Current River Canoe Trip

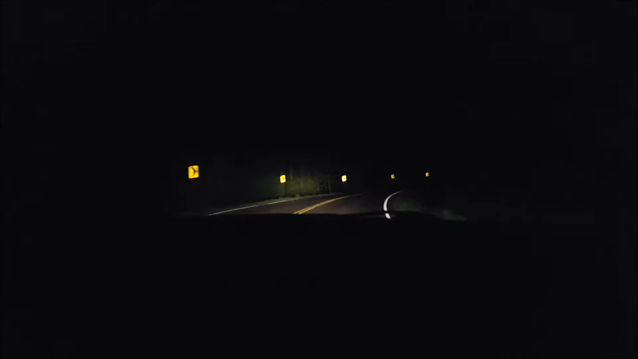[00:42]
all right you guys really can't see this right now but we're on some like backwoods ass road right now first light I've seen a problem in the middle of the night I am I have rights on what I think we're gonna get killed don't really know I don't feel safe